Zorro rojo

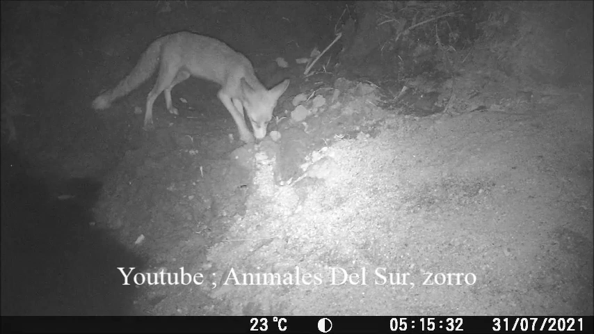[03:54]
Bueno, pues como podemos ver, grabé un zorro. Es un macho, porque en un momento dado le veo los testículos y es un machillo. El pelaje que tienen los zorros en verano es totalmente diferente al del invierno. Durante el verano el pelo es mucho más escaso y más corto. Por el contrario, durante el invierno el pelaje es mucho más denso y un poco más oscuro.